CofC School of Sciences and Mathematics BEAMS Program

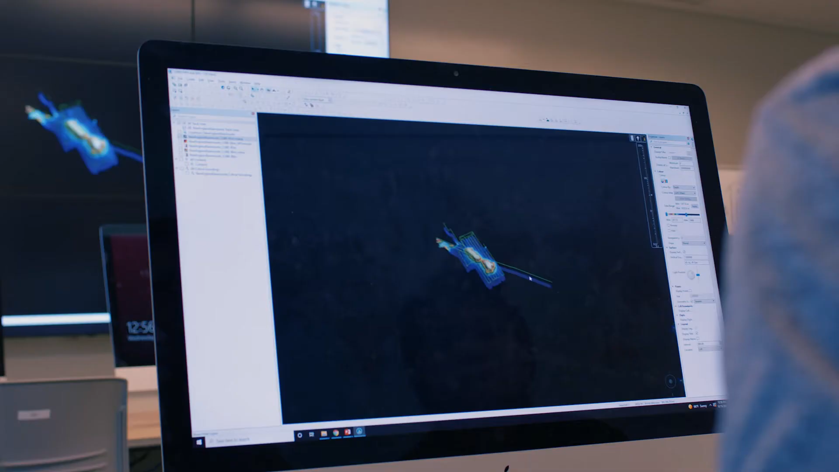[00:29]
which is where the name comes from, but I started it because I really wanted to work with students out on ships.
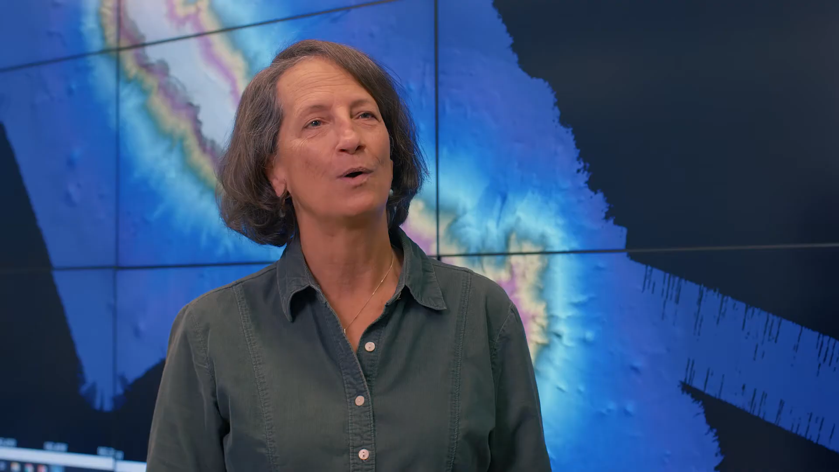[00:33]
I love being at sea, I love the teaching experience, and so we began this program where we could go collect data using multi-beam sonar out at sea, and then we had a partnership with the software company Keras to use the data and render these incredible images like the one you see behind me, and so I began teaching the software, and it just kept growing. We got more and more students, and we had the ability to go out to sea in the early days,